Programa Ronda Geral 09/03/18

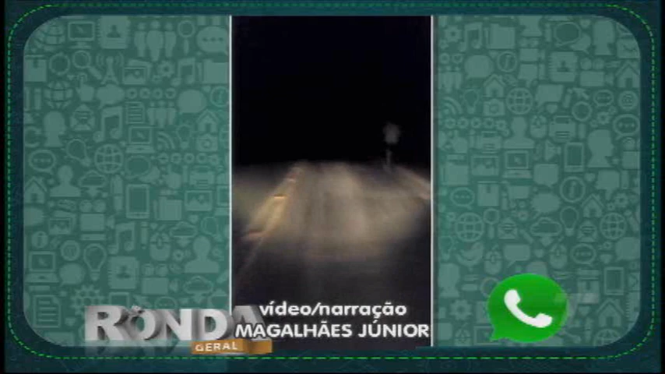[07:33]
Vê se tem como alguém dirigir ou pilota a moto num lugar desse aqui, ó. Ó os buracos. Tá vendo só? Esse aqui já tem mais de um mês que tá assim, ó. Cadê o Celso? Poder público pra resolver essa situação. Vê se tem como alguém enxergar alguma coisa. Esse local que dá acesso ao bairro Industrial, Macílio de Noronha, bairro Operário, Novo Horizonte. Olha as crateras que tem no chão e ainda. Cadê a iluminação pública?